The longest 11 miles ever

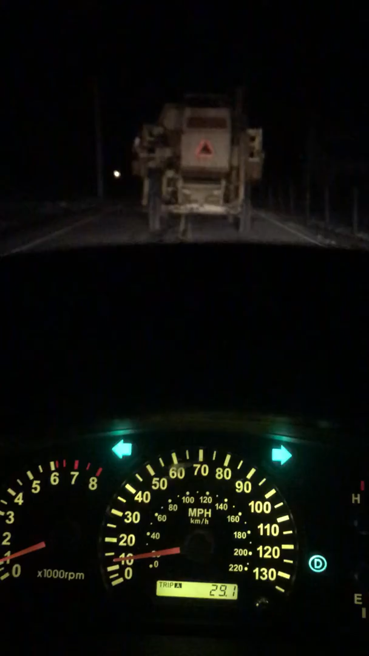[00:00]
hey guys so um Sean got a call not too long ago from a guy who has some beans and he's not been able to get them out of the field yet so we are currently driving
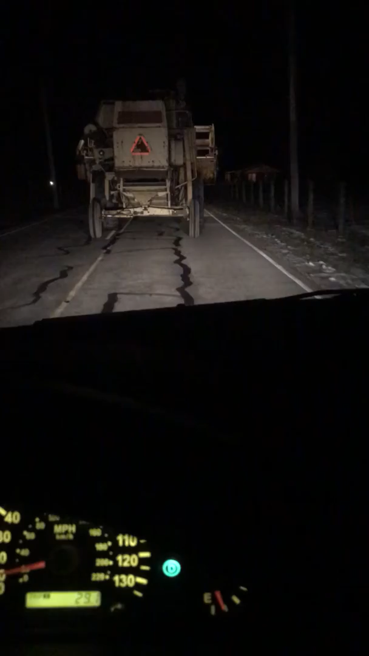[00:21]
we are on our way it was 11 miles from our house so we are driving to go help this man get his beans out it's taking forever that's how fast we're going so far some people have like pulled over and stopped for Sean um I'm the type of person to where whenever I'm driving I usually pull over